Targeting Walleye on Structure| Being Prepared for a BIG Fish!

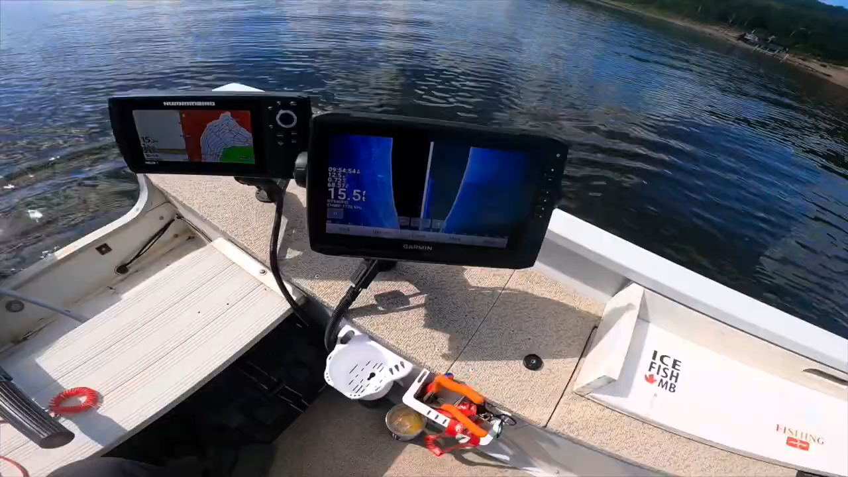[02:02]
Okay, we got the Garmin Hummingbird fired up, motor's ready to go, life jacket on.